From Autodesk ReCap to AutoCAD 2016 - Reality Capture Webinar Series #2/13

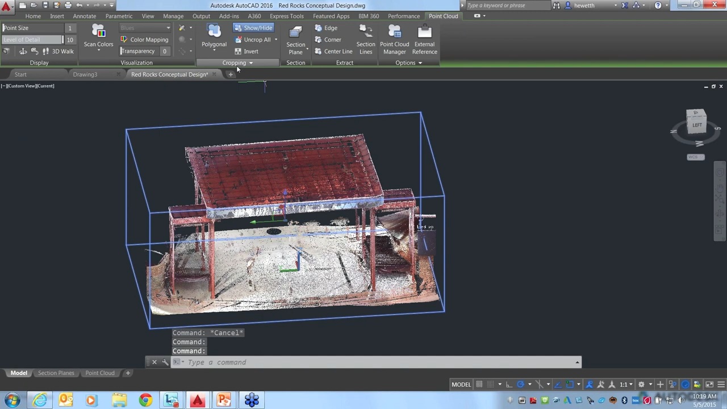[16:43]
We talked about cropping. Hopefully those all make sense, the different cropping tools.
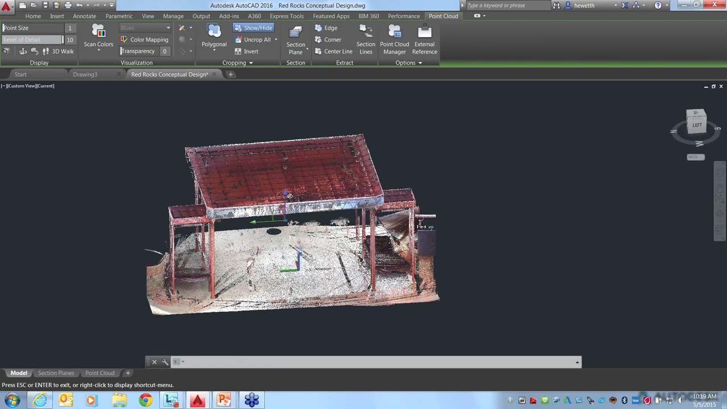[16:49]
And even if you have cropped, like I've got the stage displaying right now, you can just show and hide easily up here. If you want to see everything quickly, you can unhide or, yeah, show everything, or you can get it back to where you're just seeing the cropping area.
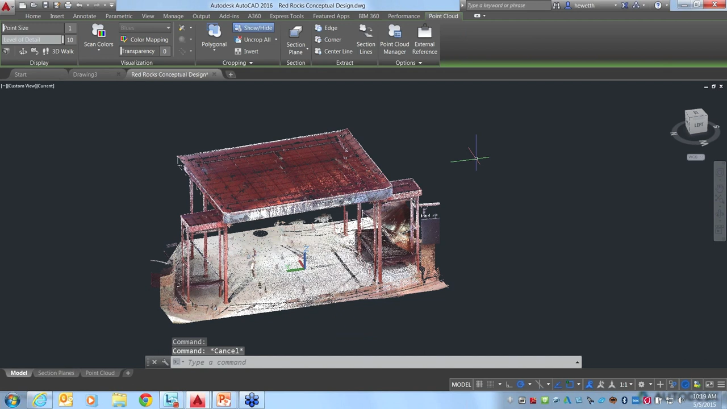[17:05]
All right, the next thing I want to talk to are some new tools in AutoCAD
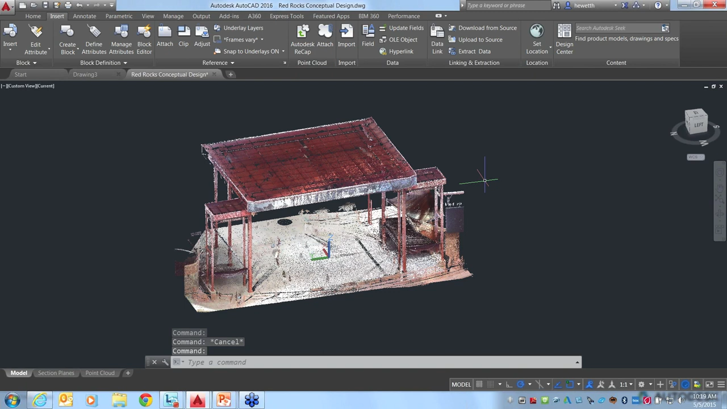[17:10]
2016 to help support and help you work with and get data, get information from your point cloud. So, yeah, I'll select the point cloud.
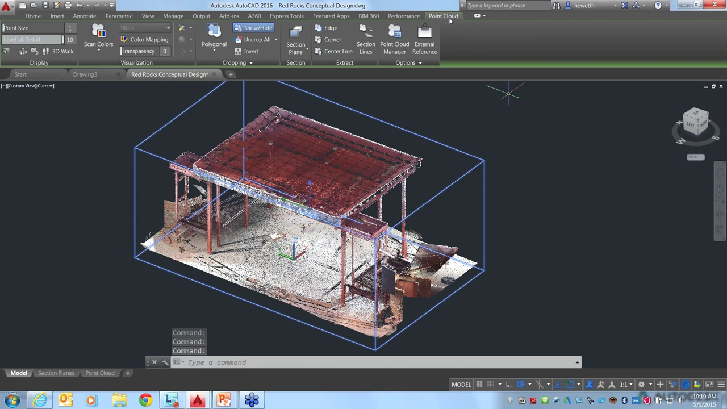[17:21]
And I just love this, basically in AutoCAD where you can select objects and you get the contextual ribbon tab for relevant objects. That way you don't have to remember all the different commands that are applicable, for example, to point clouds. I've got them all right there.
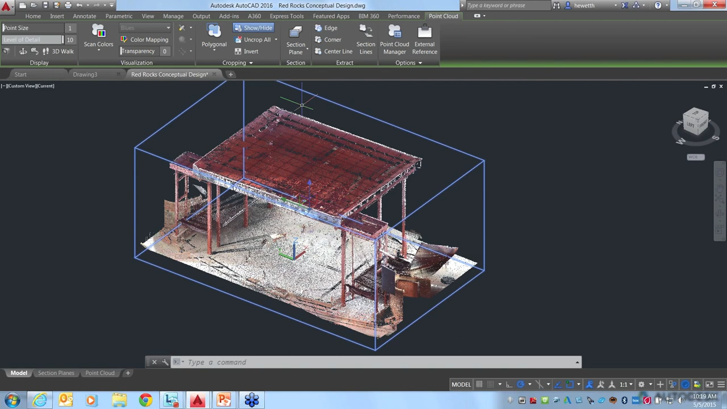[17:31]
So what we want to do now is create a section plane. And if we just choose section plane here, this is a tool that's been in AutoCAD for quite a while now, but until AutoCAD 2016, it did not work with point clouds. Now in AutoCAD 2016, not only does section plane enable you to cut sections through your solids and surfaces, but it also lets you cut sections through point clouds. So, for example, I could just choose maybe a top section maybe you want to figure out,
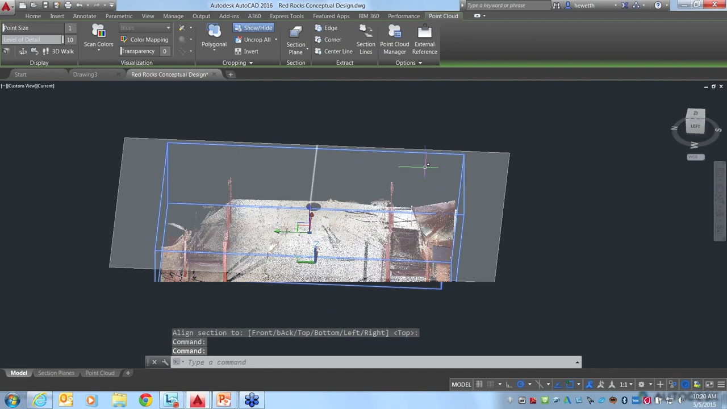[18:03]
you know, dimension or whatever, exactly where the columns are in this design for the structure. Or if you select that section plane, you'll actually get a contextual ribbon tab just for the section plane.
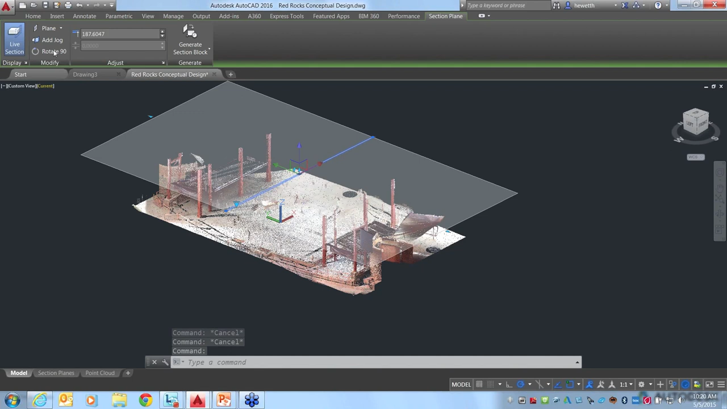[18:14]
And you could use this tool to rotate.
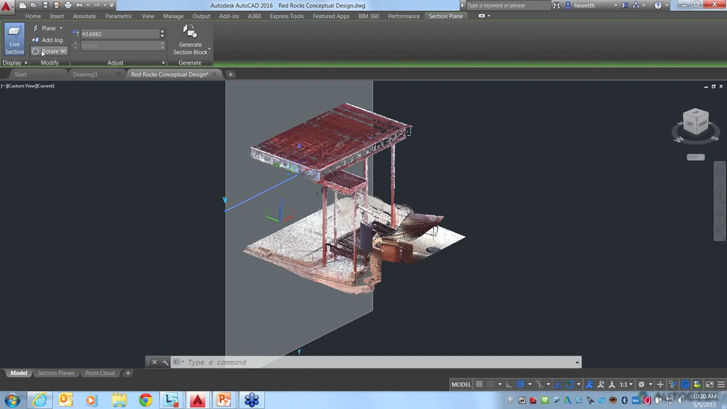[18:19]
So I could look at different views, rotates 90 degrees around that section plane. You can also, I'm going to go ahead and erase this section plane, and that was just an orthogonal one.
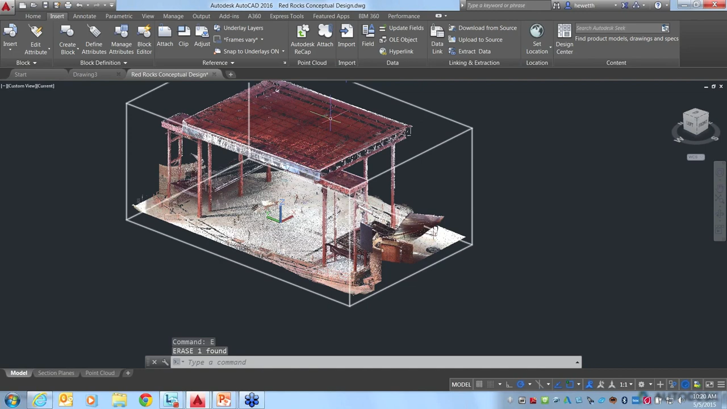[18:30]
Instead, what I want to do is create a section plane by specifying two points. So doing that, I'll choose my two points, and I'm going to pass the cursor over the front of the stage.
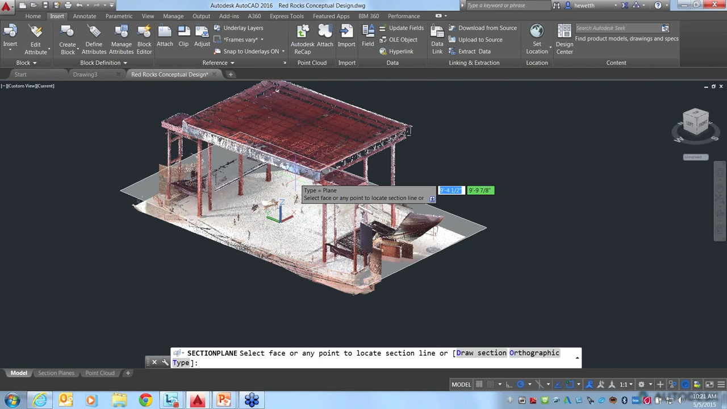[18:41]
And as I do that, notice that it's detecting a plane right here.
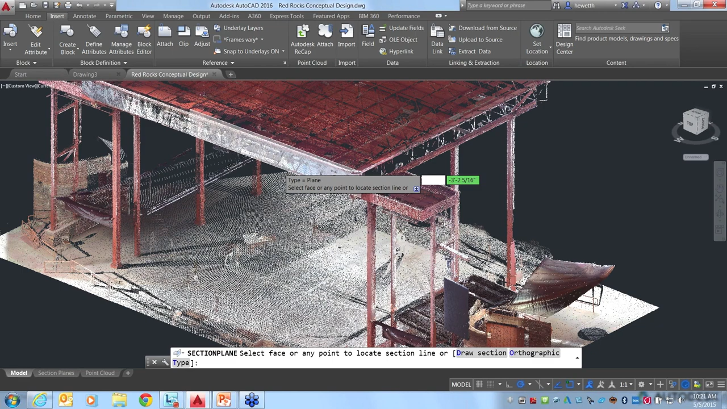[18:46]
So if your point cloud file has segmentation data associated with it, and that's something that you can see when you attach the point cloud file and you open up the details, like I showed previously, if it says that it has segmentation data, you've got a lot more power when you're working in AutoCAD because it can actually use those sets of points to define different things and help you create new geometry. In this case, I passed the cursor over.
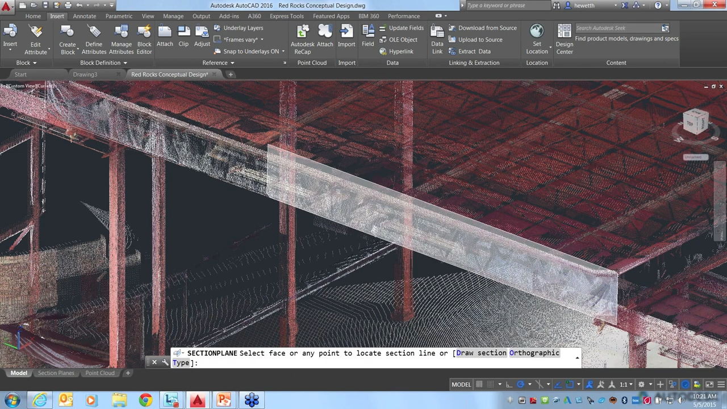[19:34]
I'm going to go ahead and just pick two points there. Oh, I realize I don't have my 3D object snaps on, but that's okay. I'm going to just pick that point, and I think it detected right on that plane.
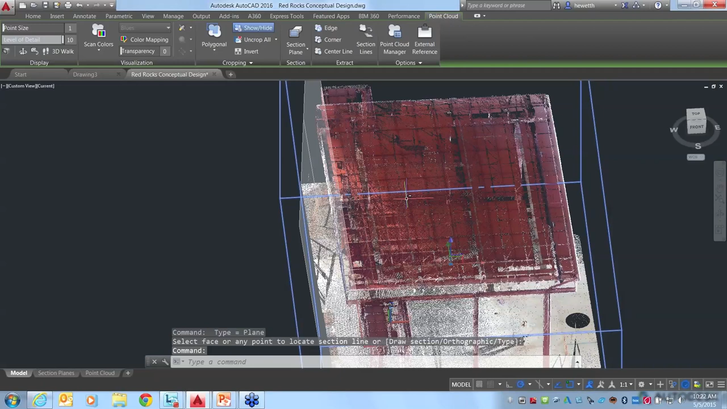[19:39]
Okay, so I've got that plane defined. We'll talk about object snaps in just a second. So it defined that plane, and now if I select that,
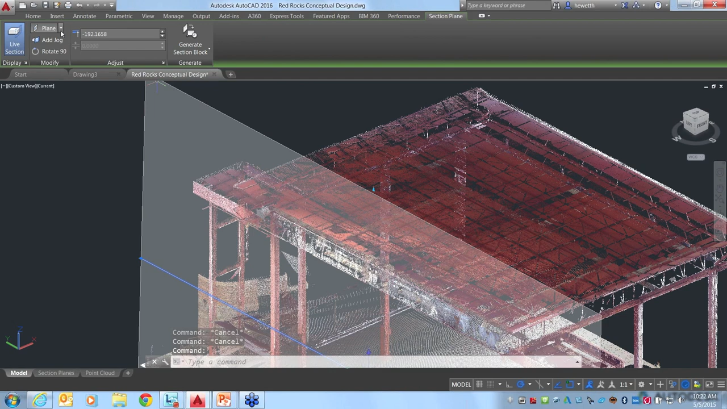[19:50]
I get, again, my contextual ribbon tab for section plane.
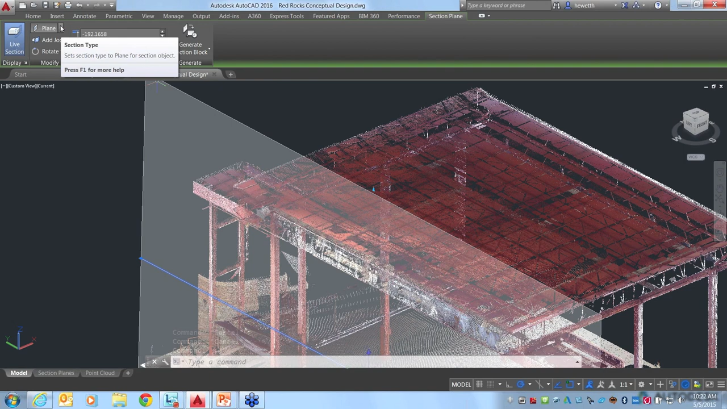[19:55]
A new option in AutoCAD 2016 is the ability to not just have a plane, but to actually do a thin slice where that plane is.
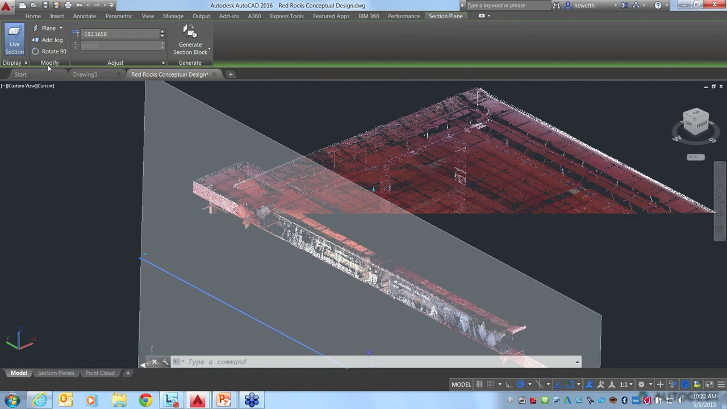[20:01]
So I'm going to go ahead and create a slice,
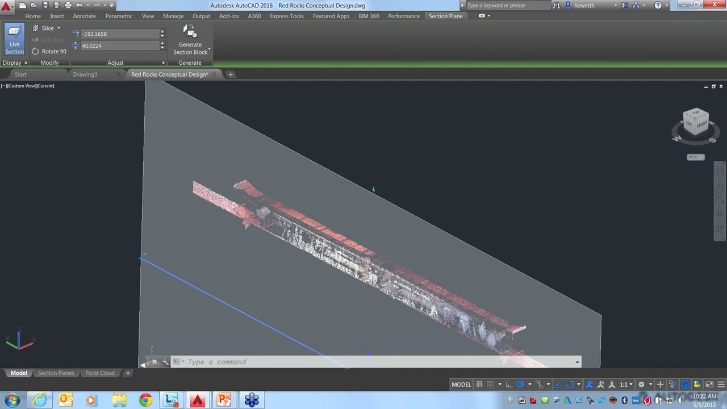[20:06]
and here I can either use grips to move the slice exactly where I want to be.
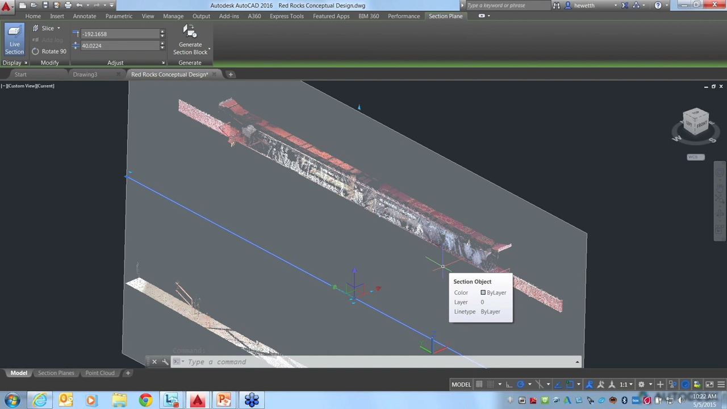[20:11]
For example, if I want to figure out what the structure is, what a cut through this structure is, or I can enter values. I'm just going to go ahead and enter, I think it's minus 100,
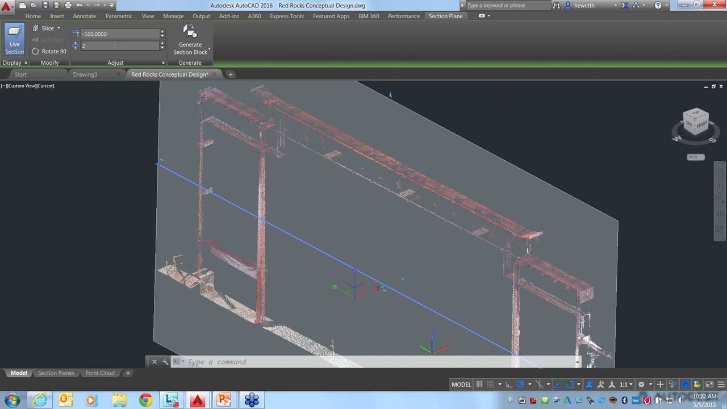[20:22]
just to get me right to the area that I want, and I'll just do a very thin section. So this is an elevation, but you could imagine doing this on a floor plan as well.